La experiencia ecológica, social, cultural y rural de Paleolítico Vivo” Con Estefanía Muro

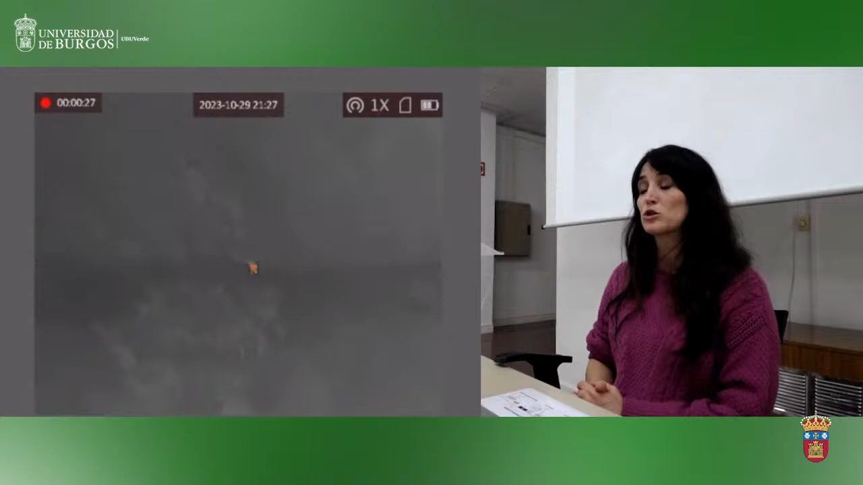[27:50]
que es una cámara térmica para poder buscar a los animales cuando le pega la cornada a Miguelín. Estuvimos buscándolo durante 3 días, era imposible encontrar al bisonte, se mimetizan en el bosque.